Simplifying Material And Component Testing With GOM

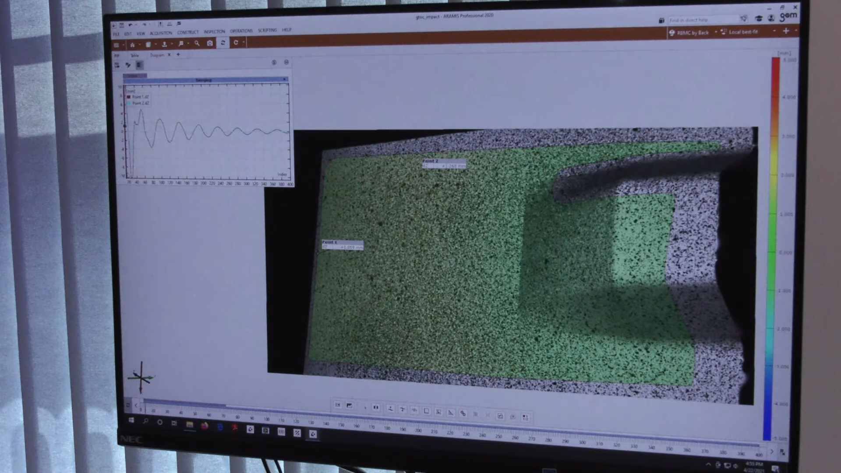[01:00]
component test and we would put their part through its paces and basically see what happens so we can measure either displacements on the surface or strains anything that the customer is interested in measuring we can measure with the Arama system Amy this sounds fascinating
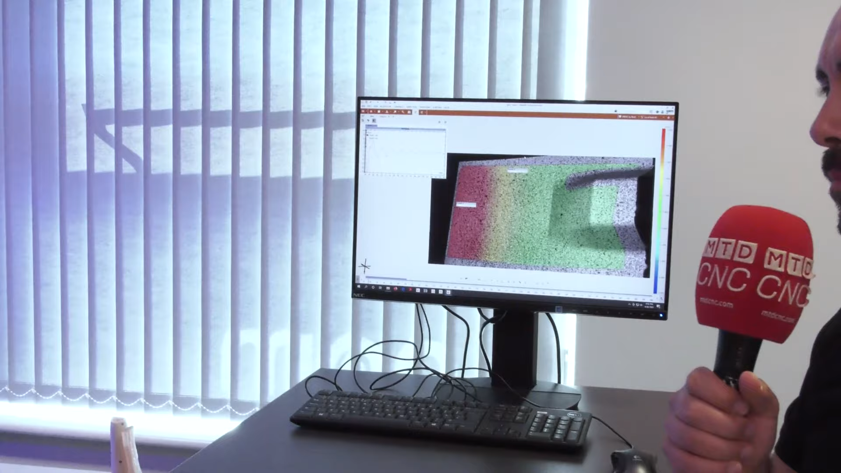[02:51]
of this and we've got an extra module within the software that one can help them calculate their natural frequencies as well and Amy just to kind of summarize really is this a